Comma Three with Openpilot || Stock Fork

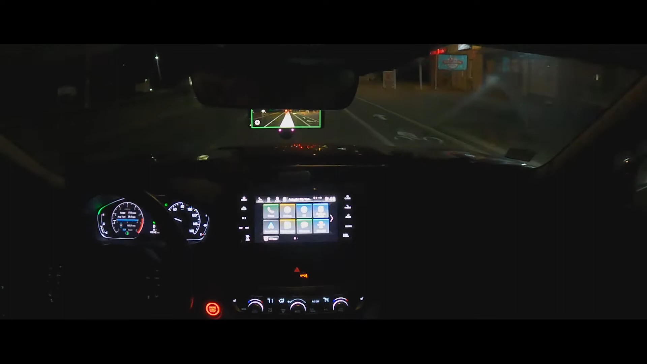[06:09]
it doesn't i stayed in the same lane it uh moves to the other lane um so yes let's see yeah guys what do you guys think like